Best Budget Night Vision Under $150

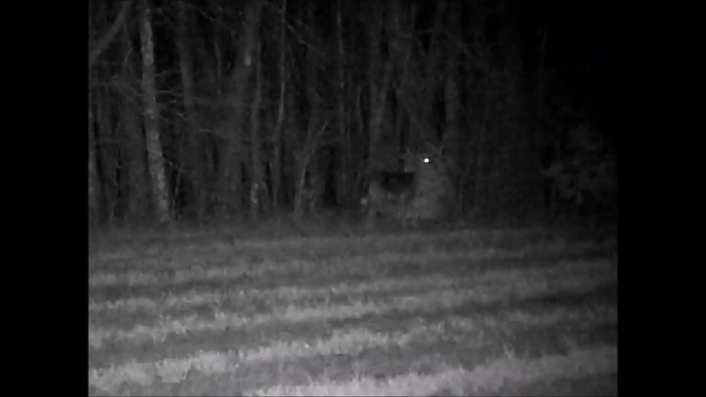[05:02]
Now I've switched to night and this is 150 yards to the tree line and you can easily make out the deer.
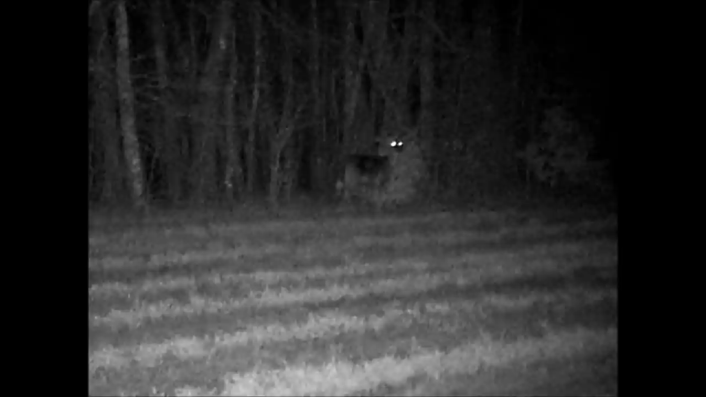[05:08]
Some other digital Night Vision may be a little bit better quality of image than this,
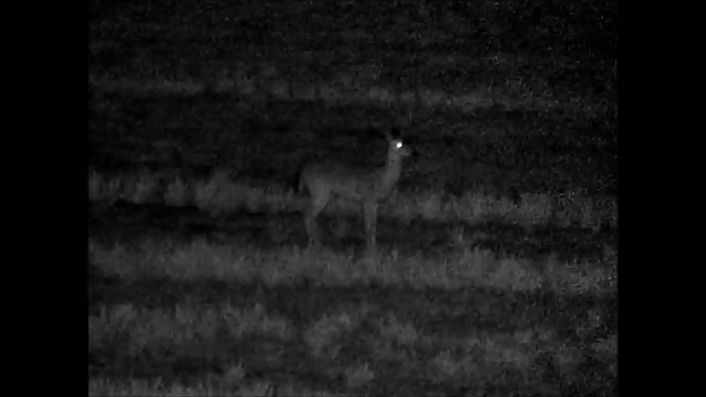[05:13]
but this is perfectly adequate as you can see this deer at 100 yards perfectly. The eyeshine really picks up and you can see the subtle details to either see if you're shooting at a buck or a doe. And you can also see smaller animals. You can see right now I'm zooming in digitally and I'm zooming back out. So when you start zooming digitally in, it starts to get more pixelated. So I like to keep it zoomed out. And again, this is a seven times optical magnification. And that's why you get this clarity at such a distance.
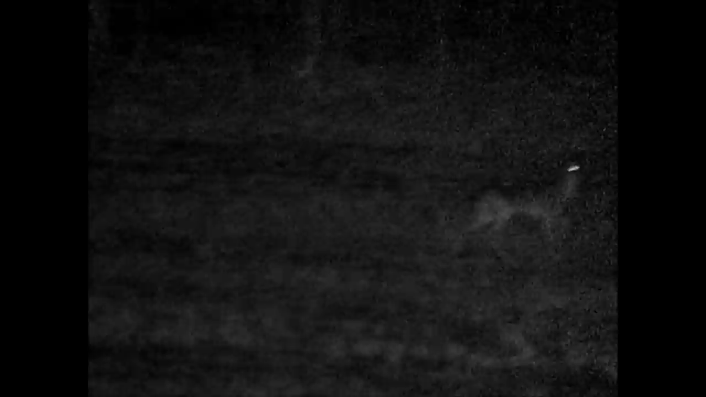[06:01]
And right now they're about 125 yards away. And again, you can make out all those subtle details. You can even see four-wheeler tracks in the ground slightly below the deer. And that's how much details these actually pick up. Also reasonably slow transition and pans. You can see this does not pixelate or get blurry. So it works very well. Now I've switched to an actual metal structure, which is my shed.
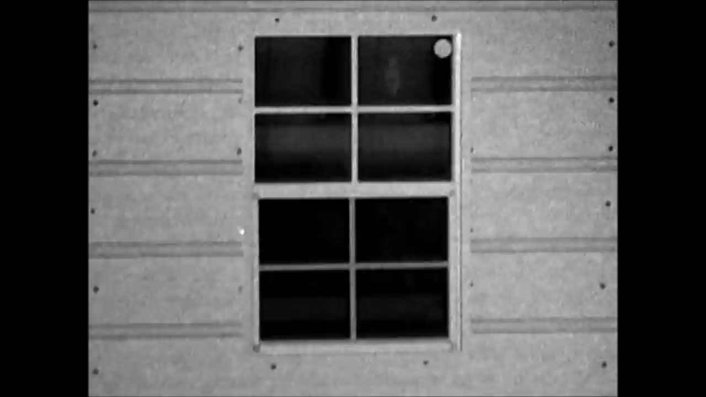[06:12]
And you can clearly see through the windows and the shelves located in the shed. And it picks up actual man-made structures a lot better than nature.